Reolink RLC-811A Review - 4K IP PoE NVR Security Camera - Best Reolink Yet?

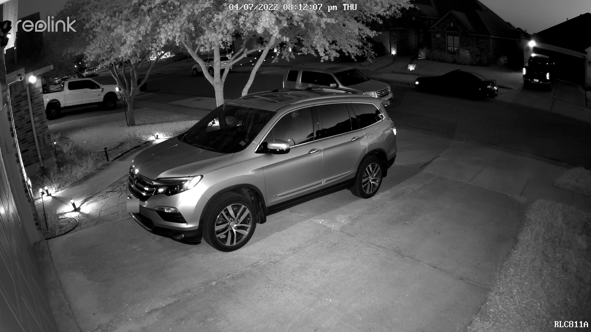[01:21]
It has color night vision and it does have five spotlights that can be set to turn on when it detects motion at night. And the spotlights have a max output of 450 lumens.
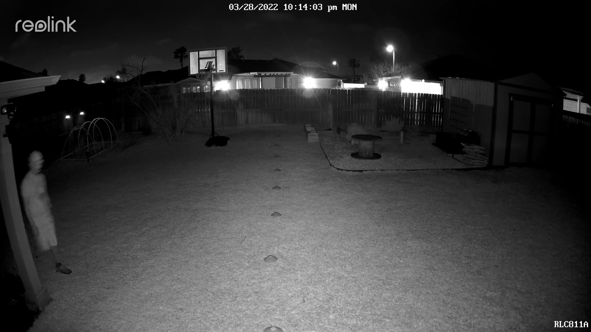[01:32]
It does have the traditional infrared night vision when it is too dark and the spotlights are off.
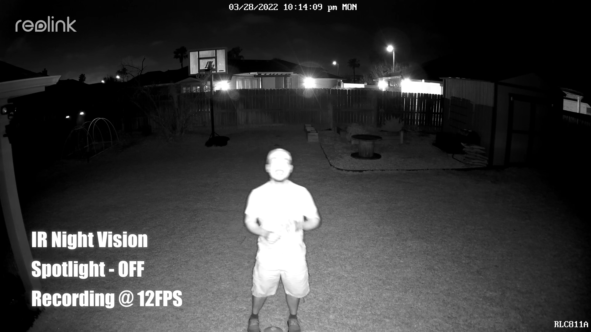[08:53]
so this is the video quality of relics rlc 811a at night and this with its night vision for infrared leds turned on and this is why it looks like at 10 feet 15 20 25 30 35 40